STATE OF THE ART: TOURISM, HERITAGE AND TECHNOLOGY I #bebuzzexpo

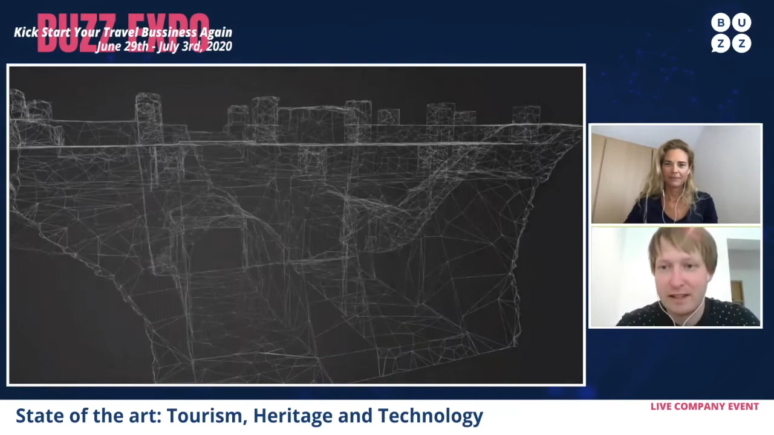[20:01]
because this is the basis on which we built later on.